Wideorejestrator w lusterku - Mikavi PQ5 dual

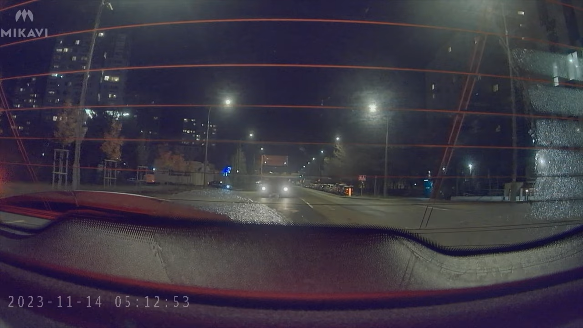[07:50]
Po prostu tak, jak jeździmy na co dzień. I zaczynając od kamery przedniej, tu dodam, że wszystkie nagrania wykonywałem w jakości 2K.
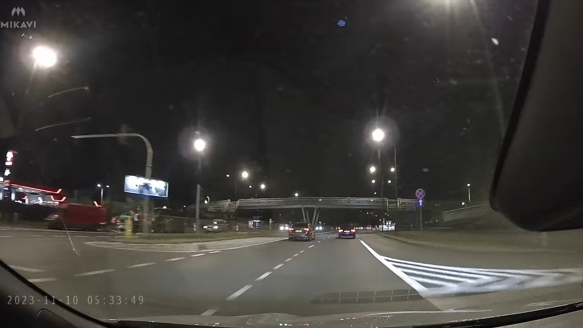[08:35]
Gdyby cokolwiek się wydarzyło, to będziemy mieli to zarejestrowane i żadnych wątpliwości co do wydarzeń być nie powinno.
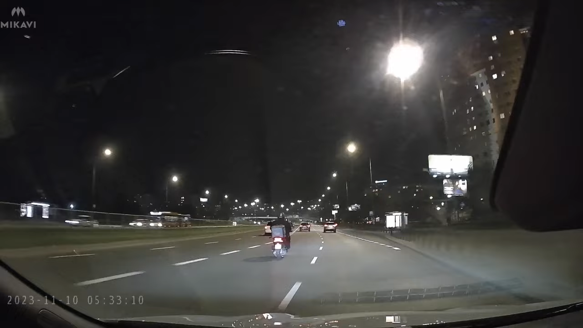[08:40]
Odnośnie tablic rejestracyjnych, no to tutaj już kwestia oświetlenia i trafienia na te lepsze warunki. Natomiast najsłabszym punktem jest oczywiście kamera tylna i właśnie w nocy.
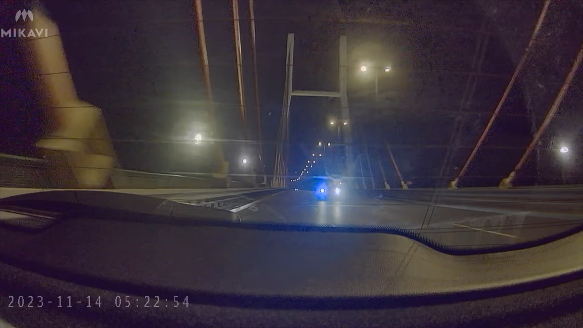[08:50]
Tutaj z odczytaniem tablic rejestracyjnych, jeśli ktoś zwraca na to uwagę oczywiście, ale jeśli tak, to w tych nagraniach miałem z tym największe problemy.
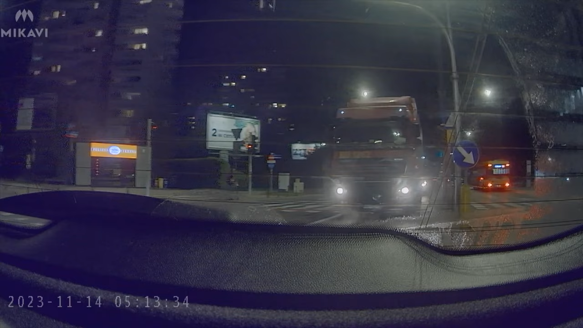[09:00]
Natomiast znowu wrócę do tego, że jak na moje wymagania i znowu podkreślę jak na urządzenie za takie pieniądze, to ta jakość w mojej ocenie jest zupełnie wystarczająca.